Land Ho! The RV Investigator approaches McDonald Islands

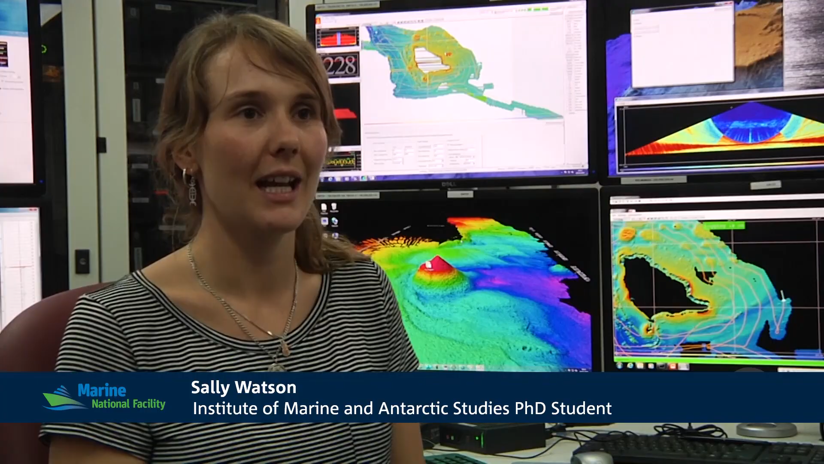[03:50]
So we're constantly mapping 24 hours a day and we're monitoring both the sea floor imagery and the water column so we've got to make sure we keep an eye on both things and as we were going across some bathymetry we
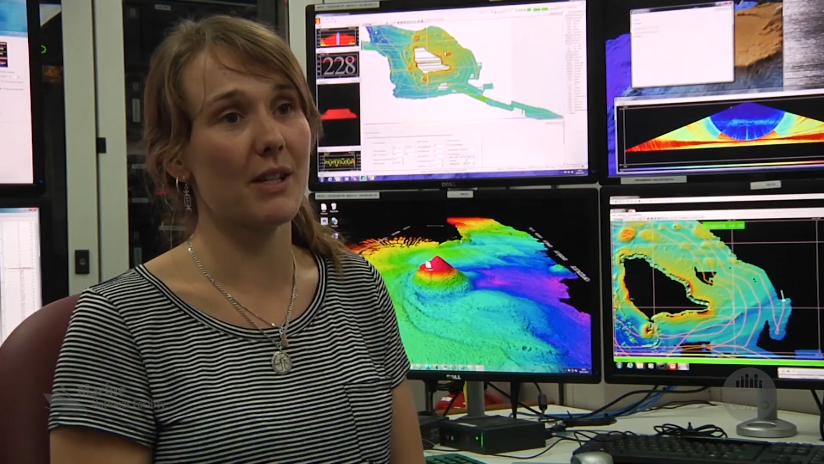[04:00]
saw what looked like some plume signature in the water column so we interrogated that a little bit and we went across it a few times and we found that
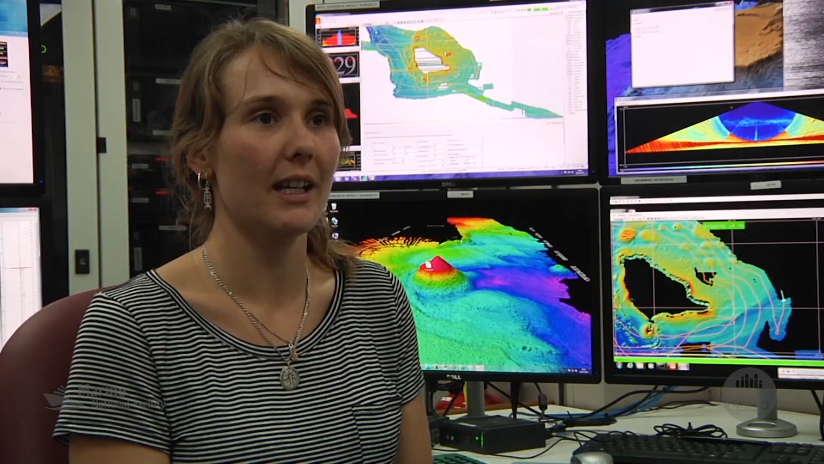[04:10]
in fact there is quite a strong ascending bubble signature in the water column. If they can turn and come across here, so how many chapters do the business do you need?
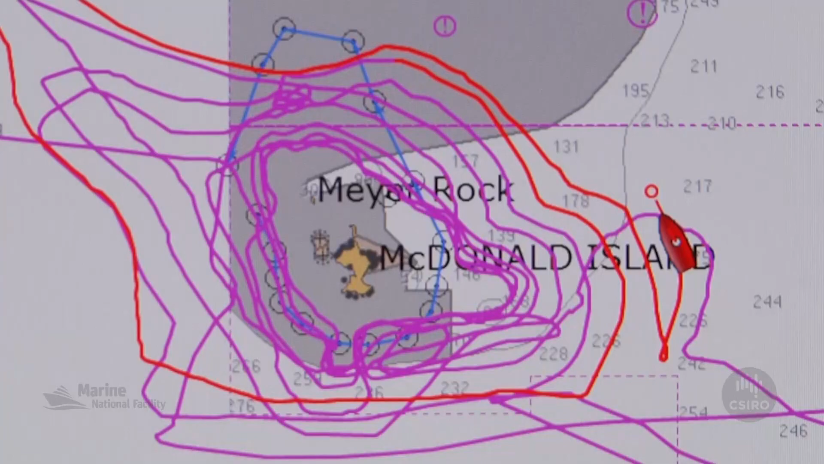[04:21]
That's a good control with that three minutes, you've got there.
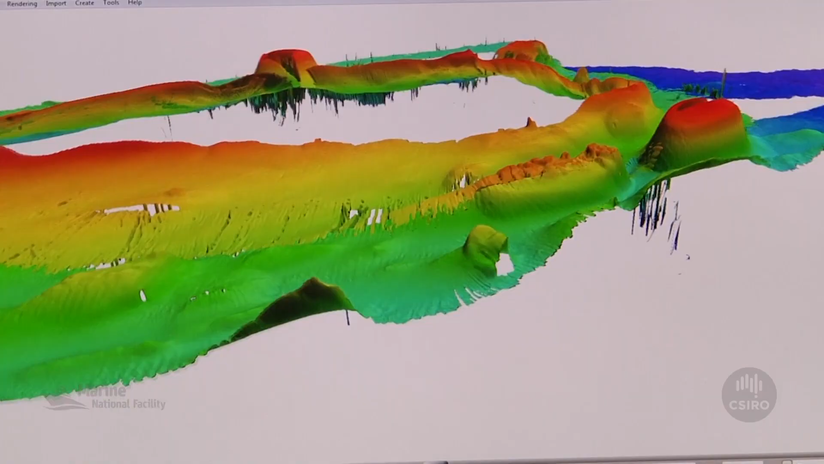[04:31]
Well done. That's the baby right there isn't it?
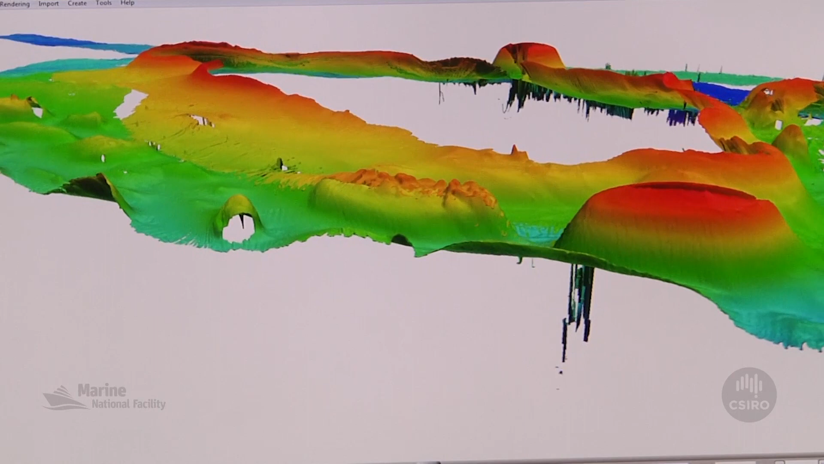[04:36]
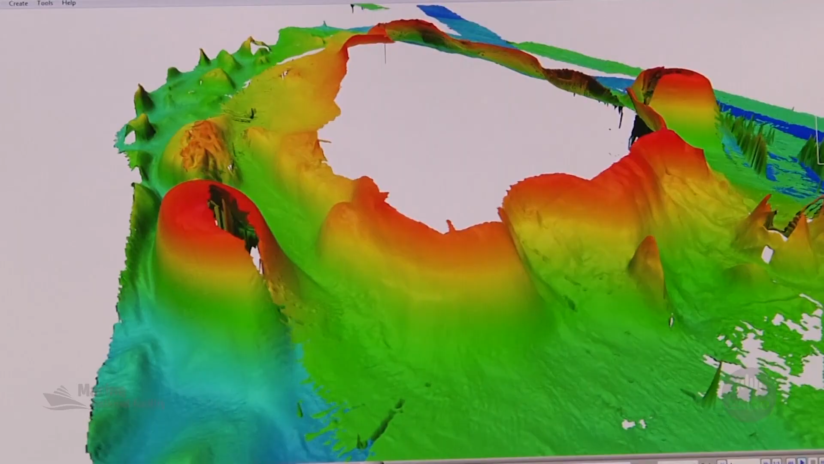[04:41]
That part's the part that was 17 metres. Yeah. Rubbed a hole in it. Yeah. That's two. Nothing. Plume up whirling and spreading rain and stuff like that.